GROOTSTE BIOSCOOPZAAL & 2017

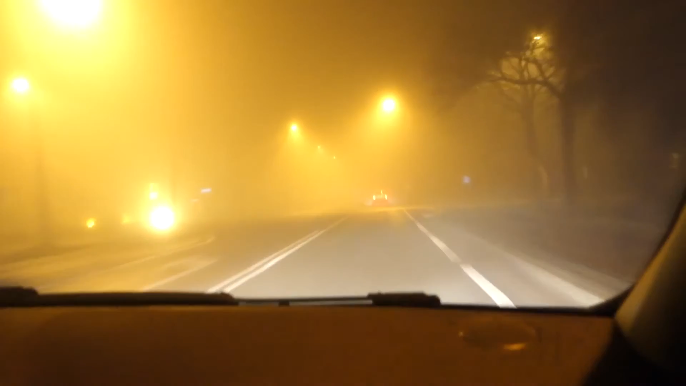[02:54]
Gas, we gaan. Het ziet er hier licht uit. Maar dat is het dus echt niet. Het is gewoon donker. De mist als de tyfus. Je ziet gek. Je ziet gewoon helemaal niks. Eén geruststelling. Nog 4,5 kilometer. Dat wel. Dan naar eten. McDonald's. Wap wap. Dat is wel vet. McDonald's enzo. Lekker. Peppy. Of course, het is de MEC geworden natuurlijk. Lekker. Mekkie. Wat een chaos ding.